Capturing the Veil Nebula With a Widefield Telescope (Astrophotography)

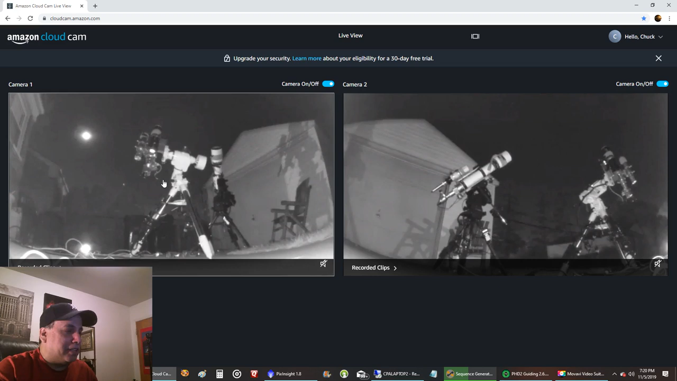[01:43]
I tried to plane solve by my wide field scope and check this out on. I'll show you my recording clips here and see what it captured. I think it was.
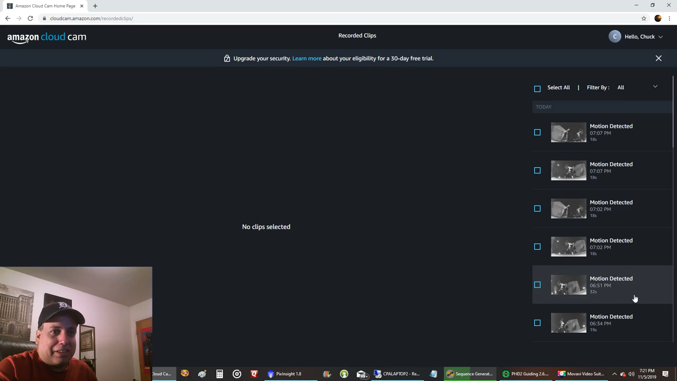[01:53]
Was it this one? Oh, that's me standing outside,
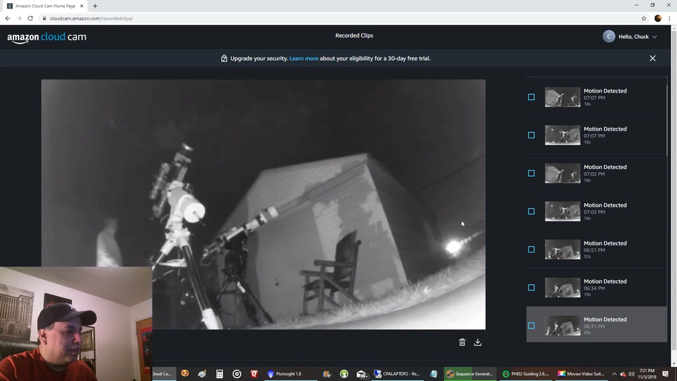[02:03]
doing nothing, even though I forgot to do something. I think it's this one. Yeah, I'm trying to place out, but I didn't take the cover off the telescope or the guide scope. I can't believe to this day I still forget that stuff. A total beginner mistake. But check this out.
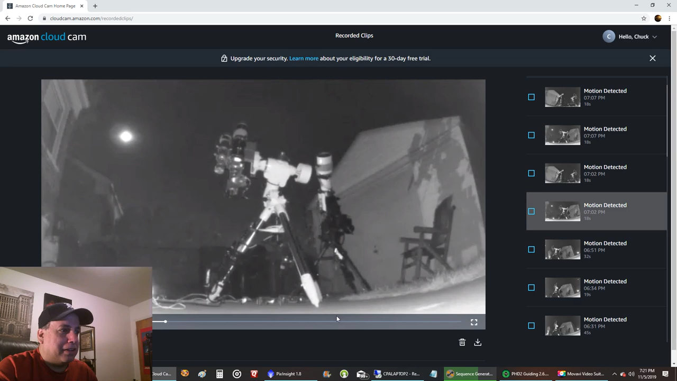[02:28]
Oh, something with the glowy eyes just walked past. I think it's a cat. There's another view of it. There he goes.
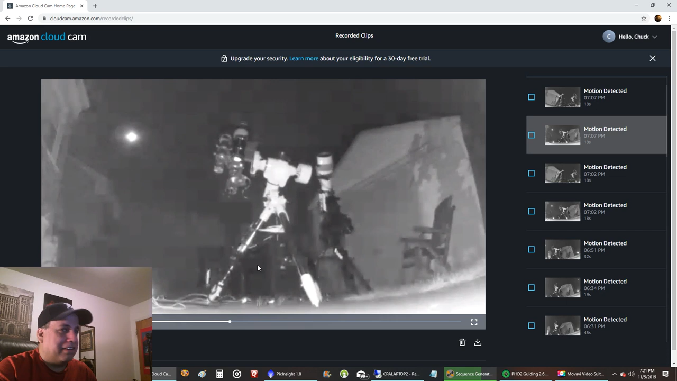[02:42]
And what's this last one here? Oh, another one of him leaving. I don't know. I hope that was just a cat, not a rat.